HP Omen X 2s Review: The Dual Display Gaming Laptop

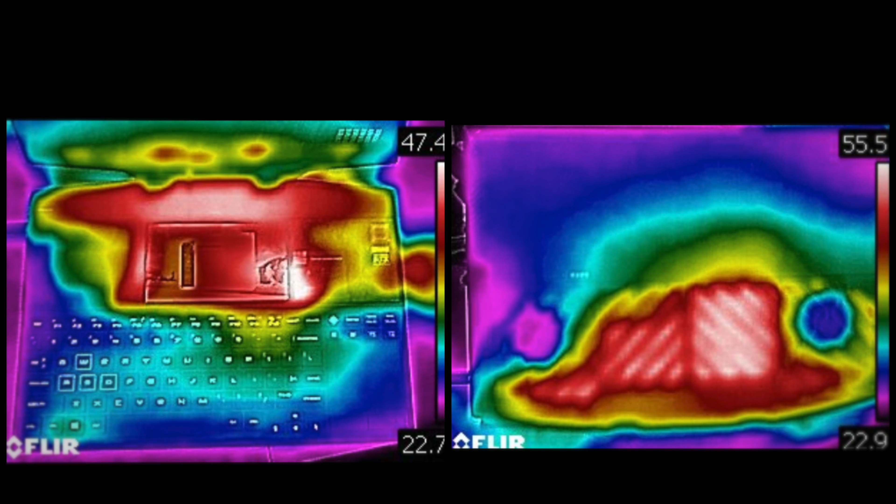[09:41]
now when it comes to the thermals it's pretty interesting if you can see the keyboard and touch pad actually stayed relatively cool during my gaming stress test but the bottom obviously got pretty hot which is pretty typical of a gaming laptop it reached